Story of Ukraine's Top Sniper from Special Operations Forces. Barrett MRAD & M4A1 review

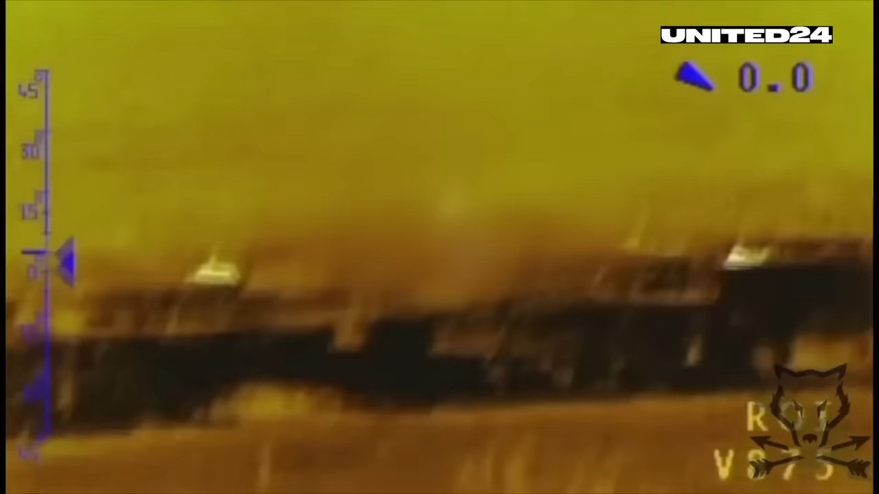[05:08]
If you have a clear view of the center mass, it's better to aim there. For instance, if a man is visible at 500 meters in full length, I won't aim at the head.
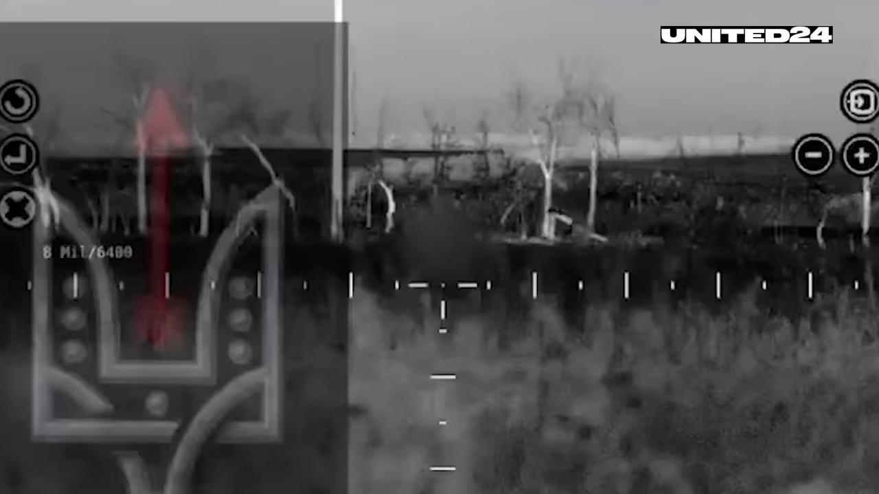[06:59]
The distance was just about 130 meters, and I never expected to use such a heavy rifle at such a short distance. It felt like a scene from the movies. You aim and you hit.